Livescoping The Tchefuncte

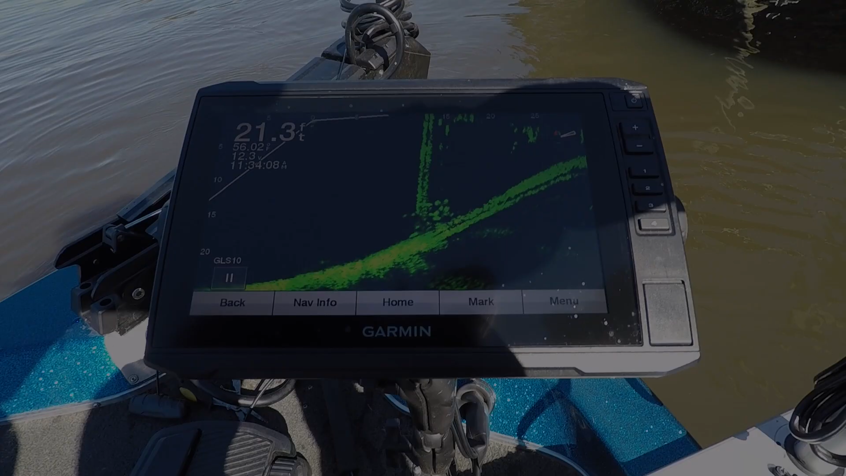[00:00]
those fish sitting on that bottom of that piling, that's all sac-a-lait. That's the piling of sac-a-lait right here. All right, drop it down.